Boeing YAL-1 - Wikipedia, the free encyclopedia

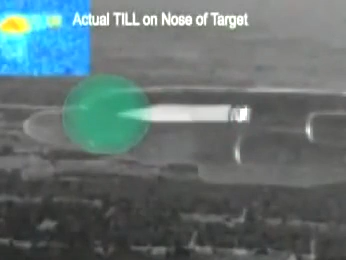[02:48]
The return of the TIL beam off the target is then used to achieve a high-precision track and the rapid designation of an aim point for the high-power laser. Once precision track of the target is established, the beacon illuminator laser, or BIL, measures the wavefront distortion caused by the intervening atmosphere.
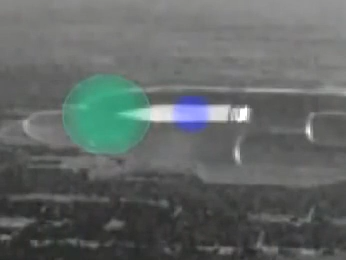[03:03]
Corrections are applied to the high-power beam optics, which,